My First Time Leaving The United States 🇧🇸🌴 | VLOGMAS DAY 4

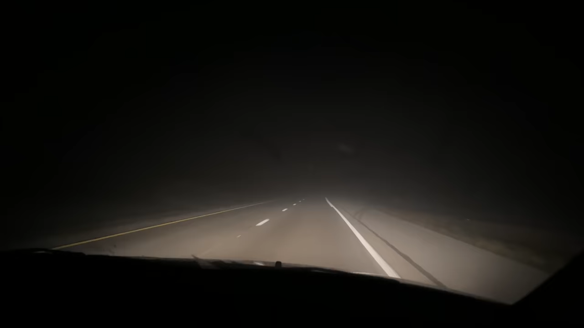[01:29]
You can't really see, but it is so dense. It's so hard to see cars and stuff. Like that, there's a car over there on that side of the highway, and it takes a long time before you can really see it. But it is so thick out here, it's hard to see. So hopefully we make it in time. Here's a video I took of the fog on my phone. This shows what it was actually like in real life. It was actually very scary. We're at the airport.